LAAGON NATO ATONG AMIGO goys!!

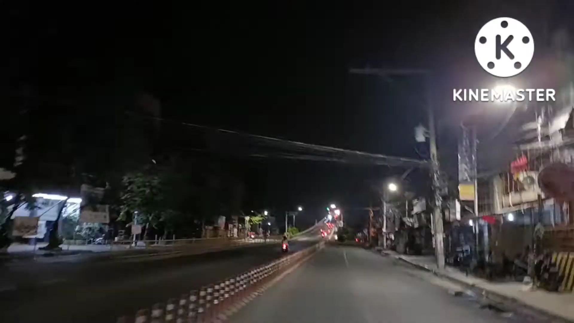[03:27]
O karon guys, nahuman na amon transaction diri ni Kuya Ronel maong laos mi dito sa Lapu-Lapu guys adto mi sa balay ni Iboy guys no kay kuwao na mo ang iro niya nga si Rocky.
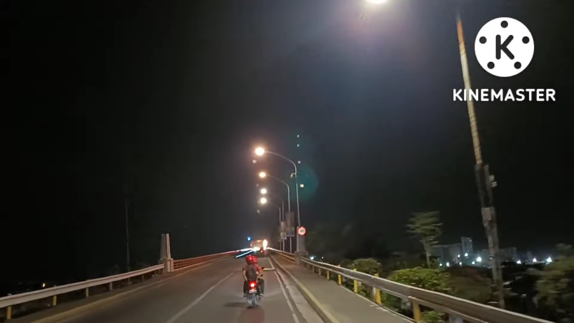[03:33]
Bago ta maabot dito guys, moagi sa ta diri sa Lapu-Lapu bridge guys, mo ni ang old bridge guys nindot kay ni diri guys. No? Aron masayon mo guys no, permiro pa rin ako ning anhi diri sa old bridge Lapu-Lapu guys no. Maong padugay nako diri sibo guys. Karon pa kuno kan diri perting nindota mo ni kay diri guys no.
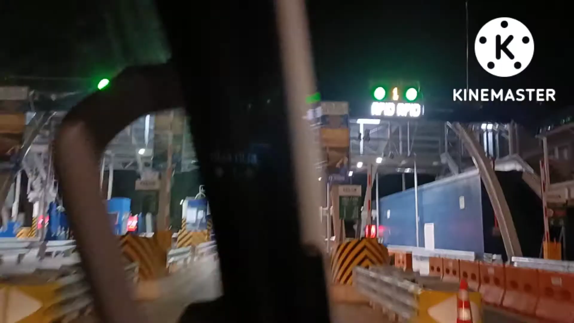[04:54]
guys no abot mi sa toll gate guys mubayad na mi og sa dihang giharang mi
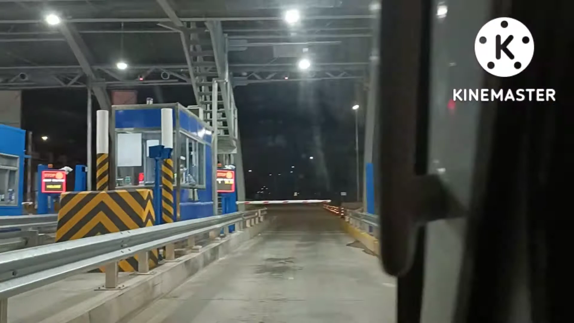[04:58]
ni manong guard guys kay kuno Di ko nung may pwede mo padayon dito, kaya kini ko nung among gisakyan nga multi-cab,
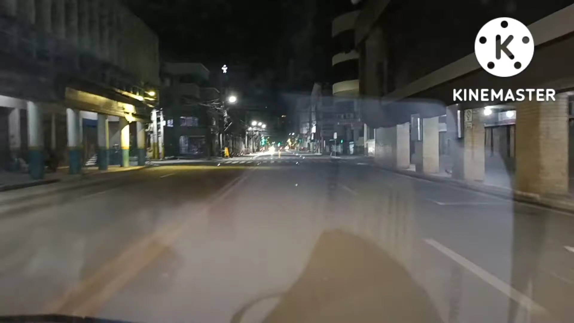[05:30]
Ang karun, guys, na namin siyudad din ni Cebu. Mingaw na kayo, guys, no? Kaya launa namin sa Kadlaon, good, guys. Ang karun, guys, kay Imol lang ni, guys, hapit na kumabot sa Labangon, guys. Sumoto, magpasalamat na ta sa Abali Family, guys, no?